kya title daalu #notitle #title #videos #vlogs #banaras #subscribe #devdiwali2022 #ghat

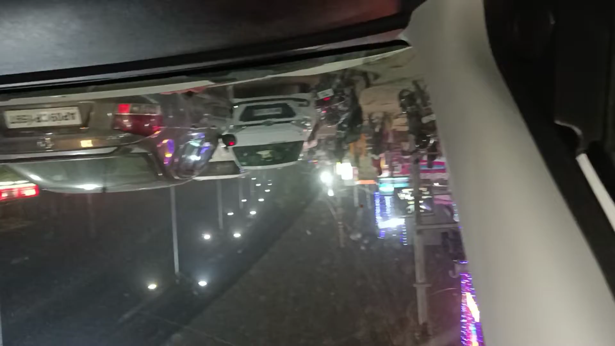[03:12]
अभी हमारा बैडन ट्रैवल ट्रिप ख़त्म हो चुका है, अब आए हैं स्टेडियम, ये देख लीजिए स्टेडियम का थोड़ा व्यू।
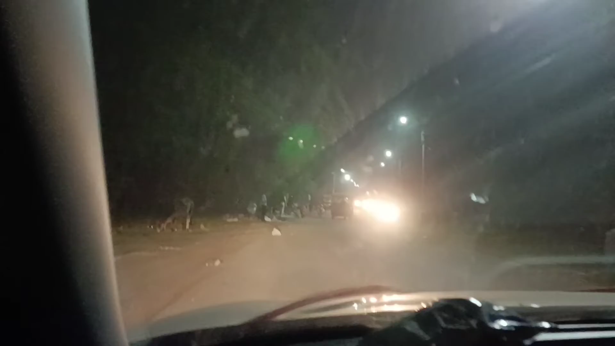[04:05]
अपने एरिया में आते ही एक चीज़ ऐसा लगता है एकदम, मतलब ट्रैफिक ट्रैफिक वाला फीलिंग आता है, क्योंकि आज है संडे, और संडे है तो ये देख लीजिए इधर भी भीड़ लगा है,
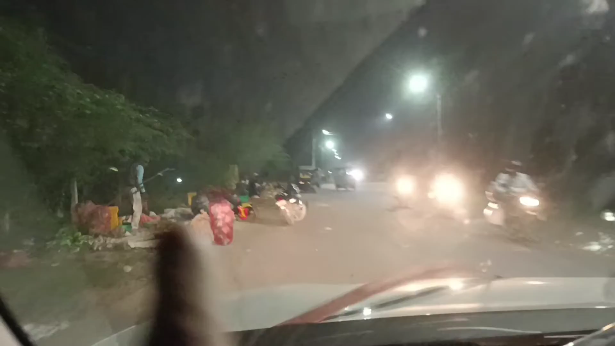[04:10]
तो सब्जी लगा है, इधर तो सब्जी खत्म ही हो गया है, क्योंकि टाइम क्या हो गया, टाइम दिखा देता हूँ, टाइम हो गया है 8:45, लेट तो बहुत हो गया है।